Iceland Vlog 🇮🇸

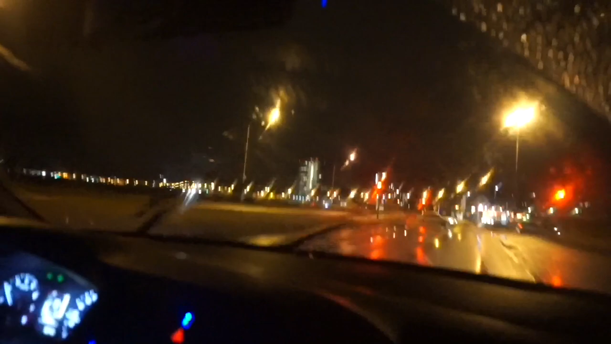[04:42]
We actually can't see anything. Like, we're right on the harbour, like the coastline, but we can't see anything. Although all the buildings here are so strange, like the shape of them. I can't believe the sea barn is right around the corner from our hotel.